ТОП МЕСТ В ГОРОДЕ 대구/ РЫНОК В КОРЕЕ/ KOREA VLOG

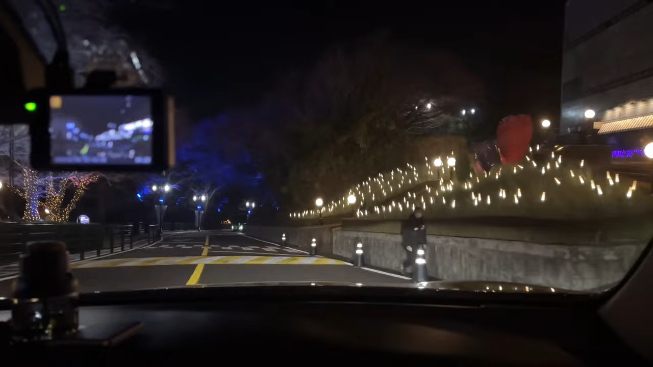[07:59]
Здесь так красиво парк украшен, музыка играет. Что меня перебиваешь здесь? Поедем, посмотрим ночную тыгу, ночной город.